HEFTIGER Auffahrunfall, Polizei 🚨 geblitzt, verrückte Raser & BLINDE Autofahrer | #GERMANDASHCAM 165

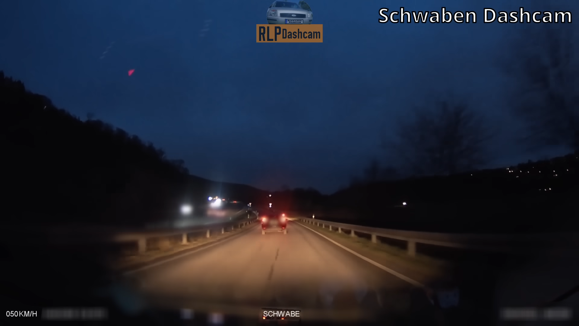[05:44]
Nein, das ist wieder so einer, ein Schleicher. Jetzt mal, das muss jetzt einfach klippen. Guck mal, wir fahren mit 50 hier auf. Die fahren da mit 120. Alter. Ja, den Rest von meinem Gefluge erspare ich euch mal lieber.